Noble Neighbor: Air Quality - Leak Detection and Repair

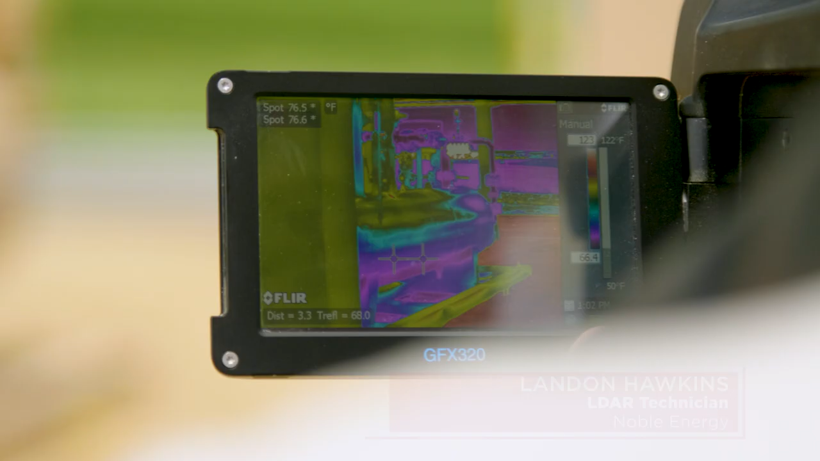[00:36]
When you're looking through the viewfinder on the camera, you'll train your eye to look for the movement of the gas.
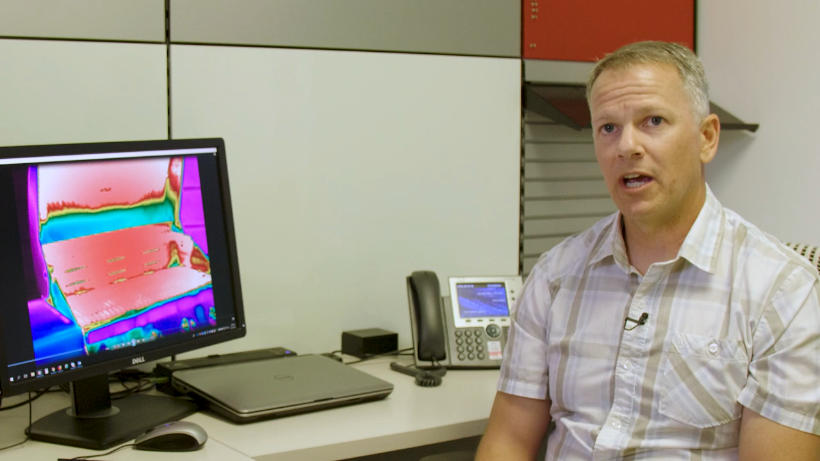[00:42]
So we've shown you how the IR cameras, infrared cameras, work in the field detecting gas on our oil and gas facilities.
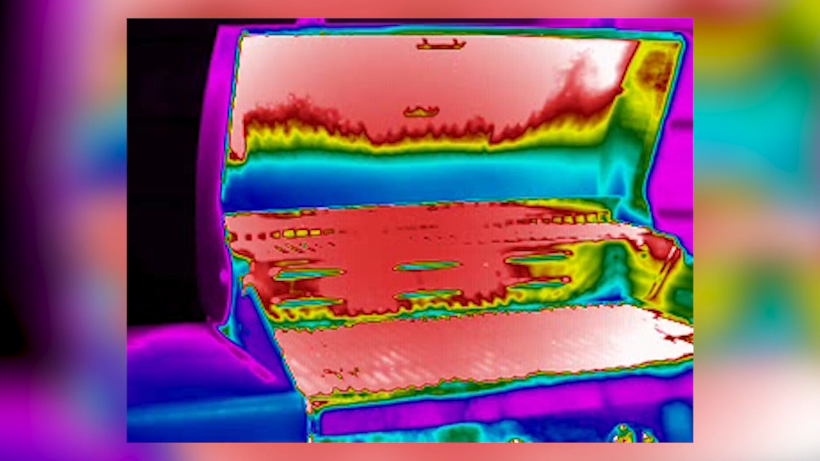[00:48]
Here's a great example of how the camera detects gas emissions or releases from an everyday household item such as a gas grill.